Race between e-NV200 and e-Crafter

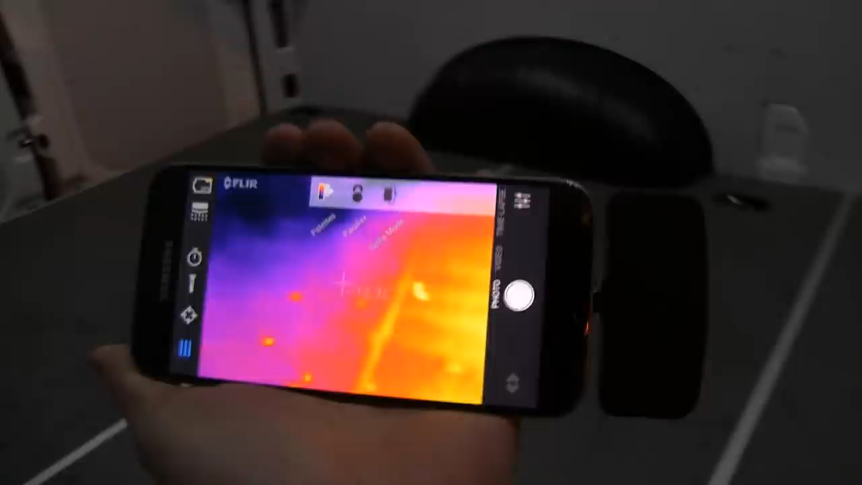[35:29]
you can see that in the back here, we have about minus 15, like it should be.
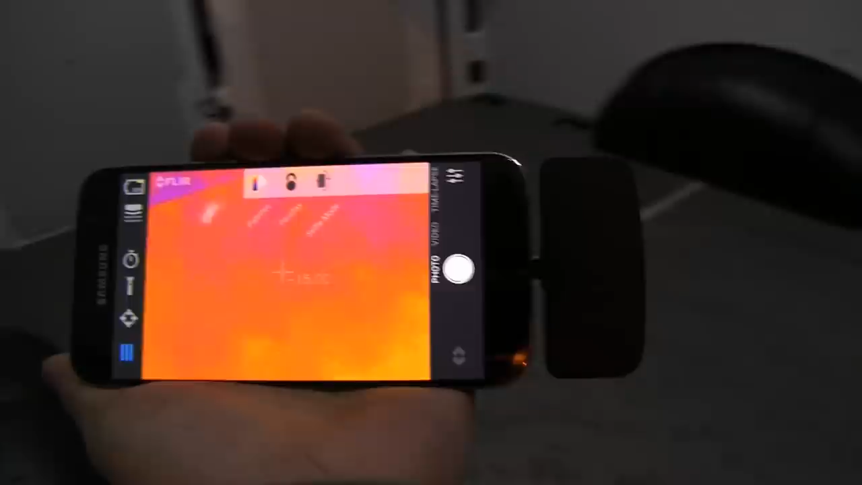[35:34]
But look here. Whoa! Minus 8.
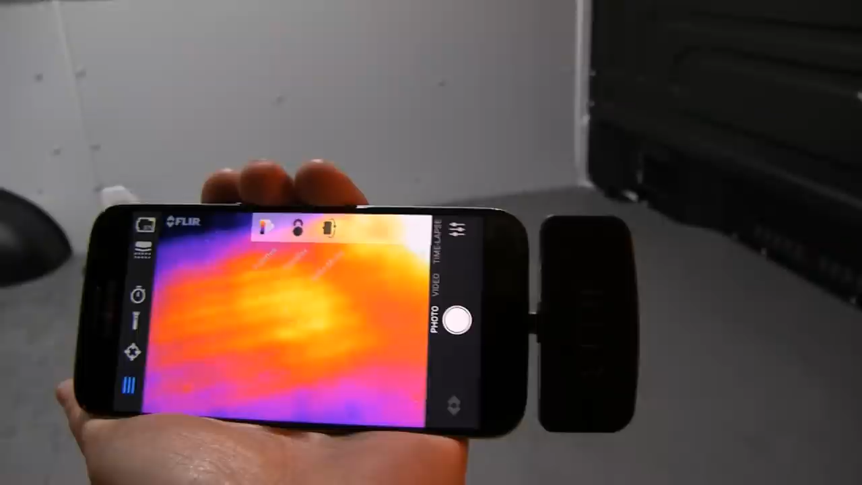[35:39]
The pack is hot and it's under here.
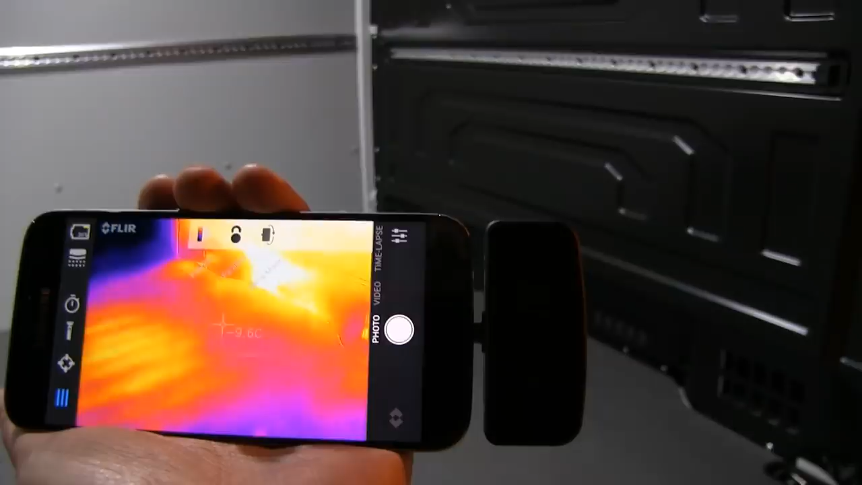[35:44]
So maybe I should keep the door open while I'm charging to cool down stuff.
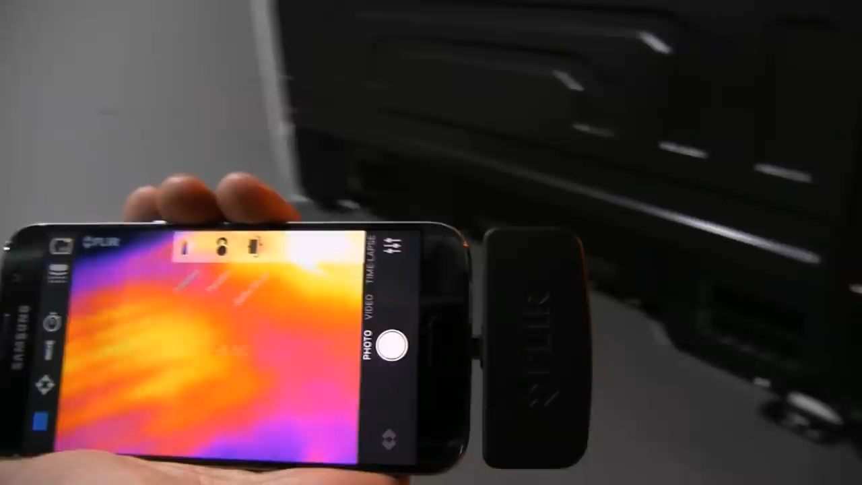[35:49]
But then you see we have some vents there, so the cold will also get into the car a little bit.
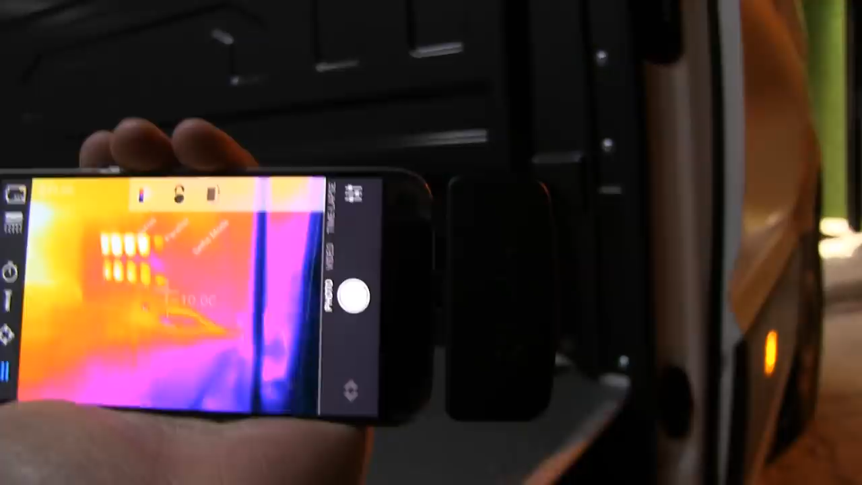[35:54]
Not too much, but this might be a better idea for me to try to cool down everything.
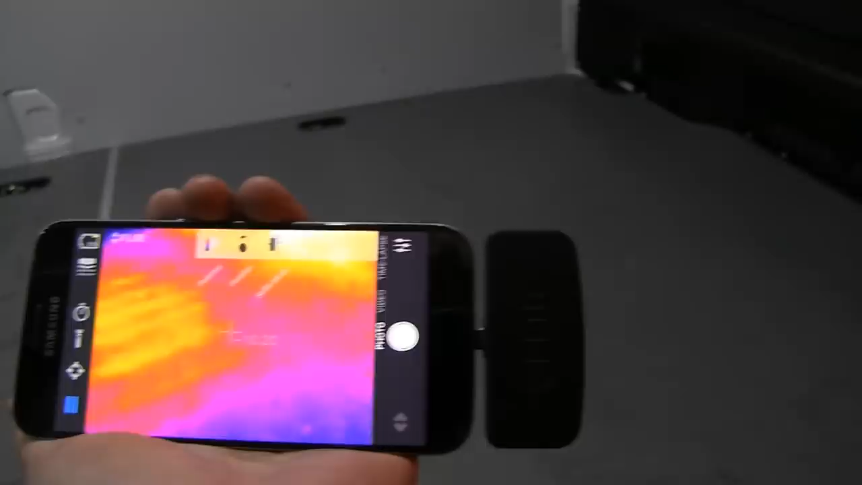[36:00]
But some people suggested that I throw in some snow here, but I think that's a bad idea.
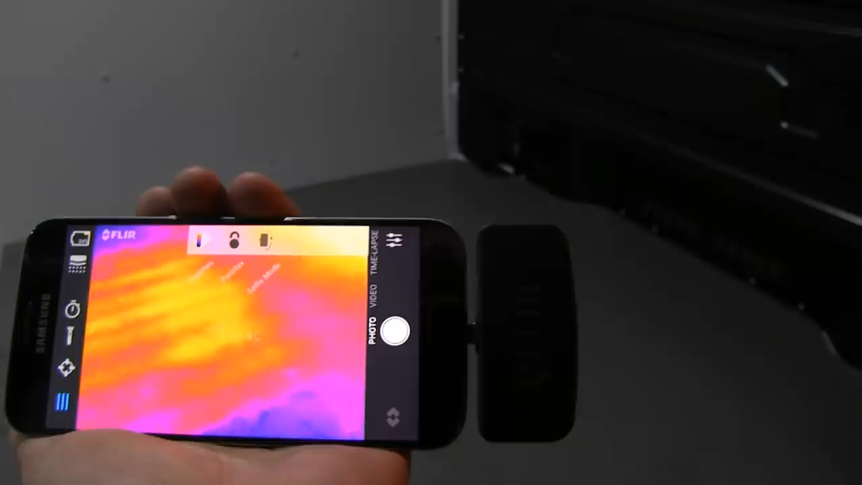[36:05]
We could get moist and crap in here, but wow, the pack is hot. And I also measure it again now that
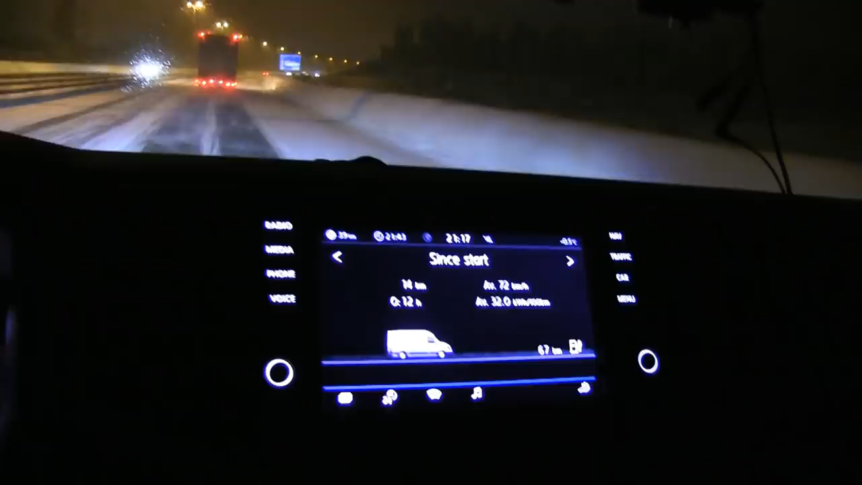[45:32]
Powell has been waiting 1.5 hours now. Oof. Oh, the truck left me. Oh well, at least I have a nice view now. We're getting close to Oslo, and seems like the high-ish temperature. You see, it's around 0 degrees Celsius.